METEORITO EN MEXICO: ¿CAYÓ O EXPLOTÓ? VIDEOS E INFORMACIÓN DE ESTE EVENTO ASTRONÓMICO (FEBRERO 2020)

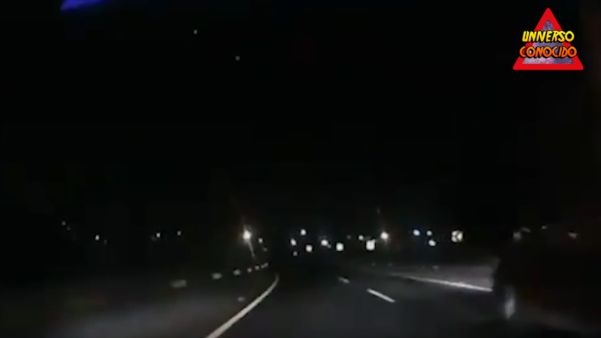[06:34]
Esto desde La carretera También Otra Otra toma Ahí con un poco Más de zoom Y explota